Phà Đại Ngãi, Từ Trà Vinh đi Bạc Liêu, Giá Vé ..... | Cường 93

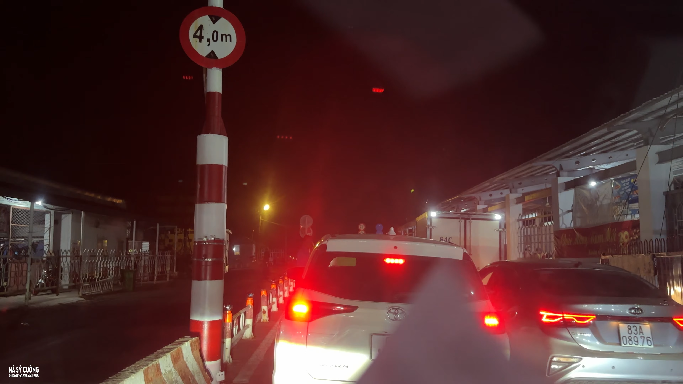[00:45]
Cái vé này của xe dưới 9 chỗ ngồi là 39k, là 40k đó mọi người.
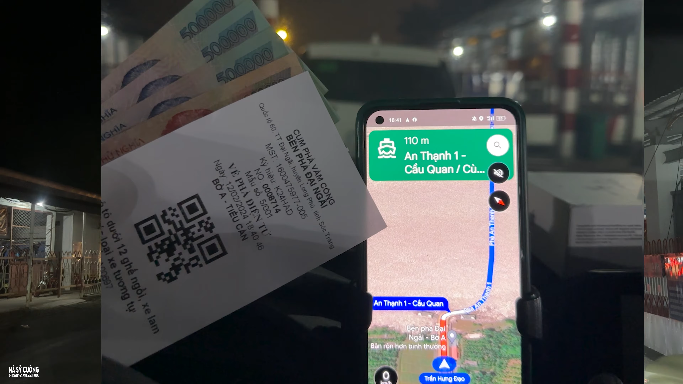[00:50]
Còn xe máy thì 6.000 một vé.
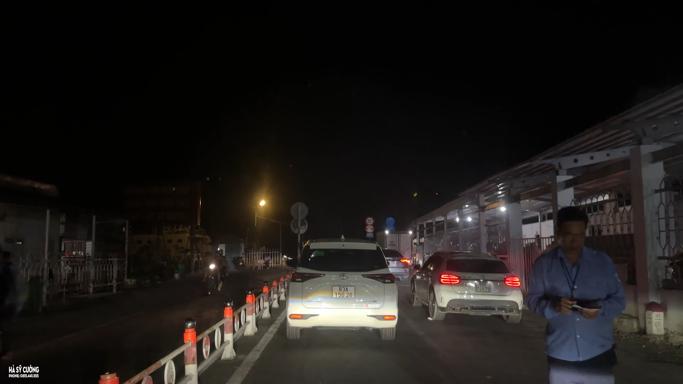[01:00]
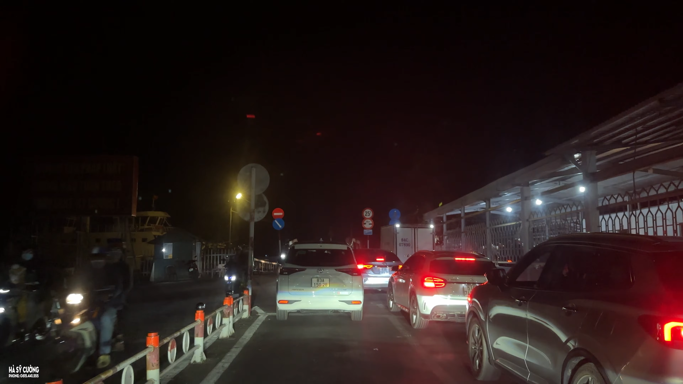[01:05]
Sau khi mà mua vé xong á, thì mình sẽ đợi mở cái cửa ra rồi mình chạy vô đây.
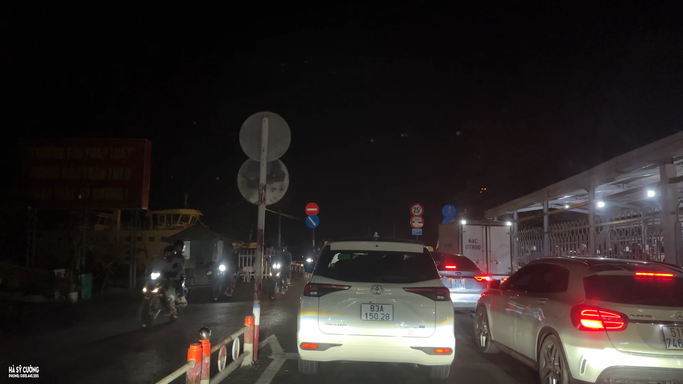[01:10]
Sẽ có một chú bảo vệ thu cái vé đó và mình chỉ việc đậu ở đây chờ cái phà xe với phà đó mọi người lên hết, xong rồi mình chạy xuống dưới đó. Lần đầu tiên mình đi phà mình hồi hộp quá mọi người. Mấy lần kia thì mình cũng đi phà rồi nhưng mà mình chưa có đi cái phà này.
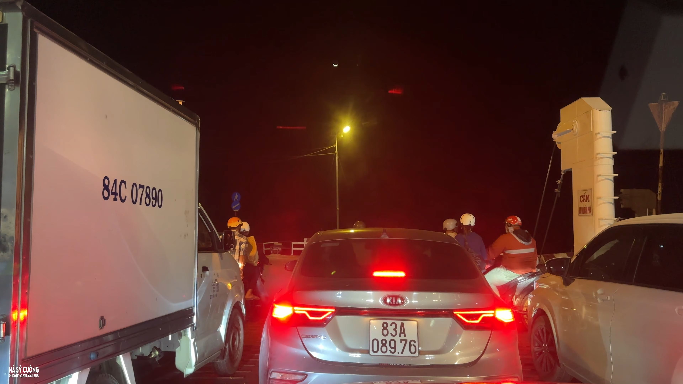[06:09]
Đây là lần đầu mình qua cái phà này thôi nên mình cũng chưa có biết đường đó mọi người, mình phải từ từ thì là chậm cho người ta đi trước, sau đó rồi mình mới đi theo sau được.
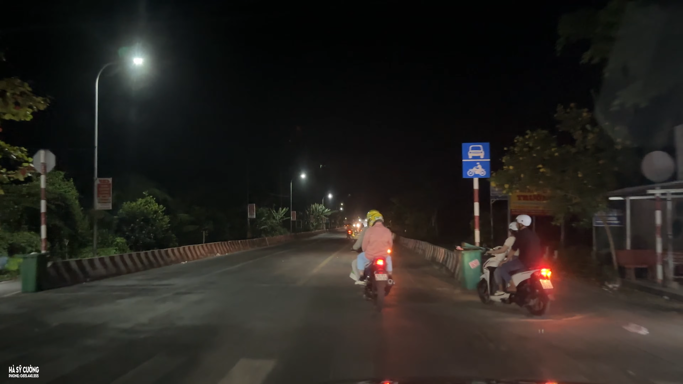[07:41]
né nhau là một chiếc phải rất là, thì chiếc kia mới đi qua được. Quên bật đèn nữa mọi người, mình chạy xe mà quên bật đèn nữa. Mỗi lần mà mình chạy xe mà mình hồi hộp mình tập trung mình làm gì cái là mình quên tùm lum hết mọi người.